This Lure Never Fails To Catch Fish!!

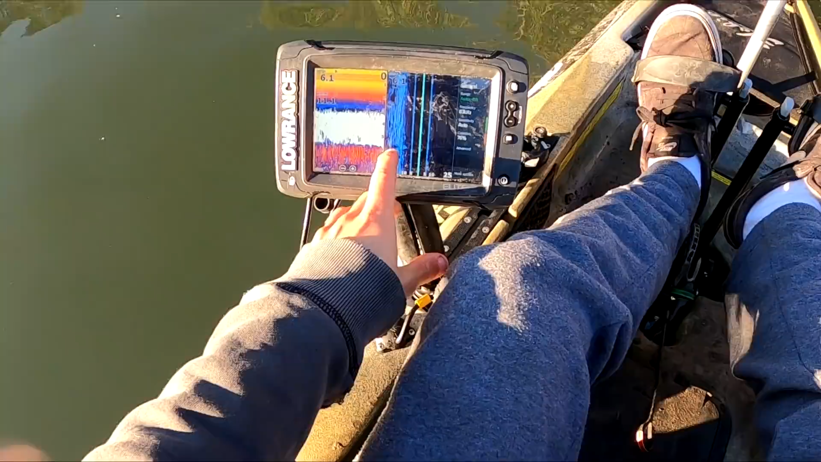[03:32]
See those shadows? They're all fish. So they're down there. Definitely down there. Could be mullet, but I don't think they're mullet. There we go.